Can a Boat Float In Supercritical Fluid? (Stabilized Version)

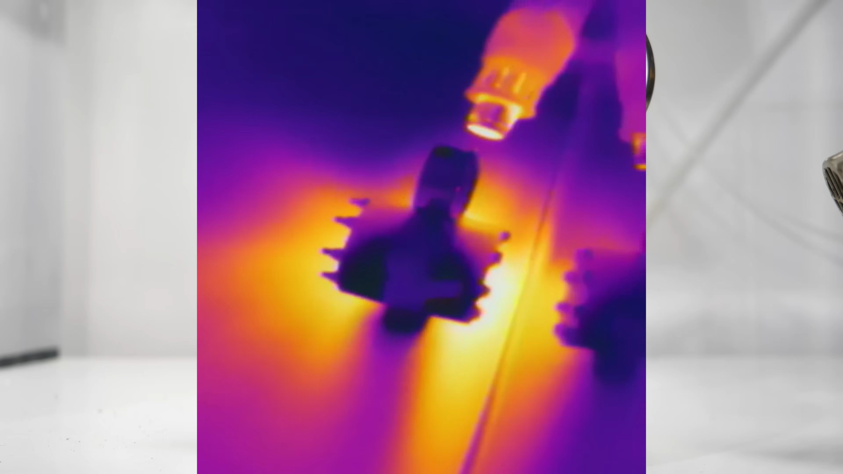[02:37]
Okay, right now we're at 68 degrees Fahrenheit.
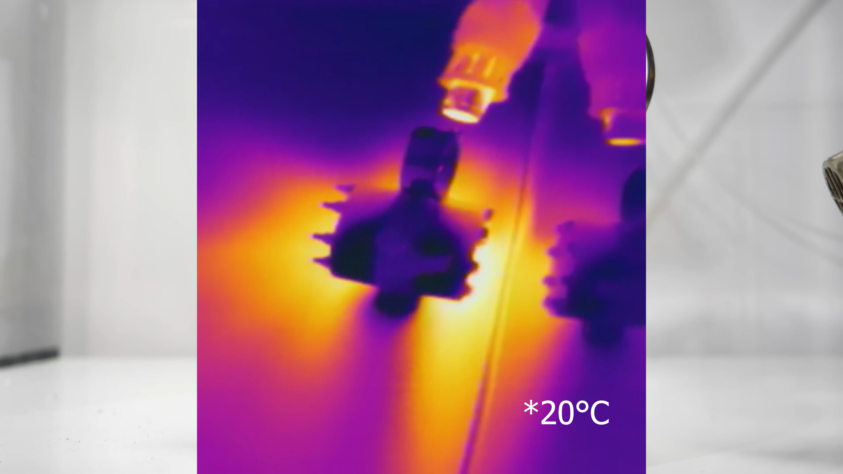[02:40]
We're waiting to get to around 87 degrees Fahrenheit.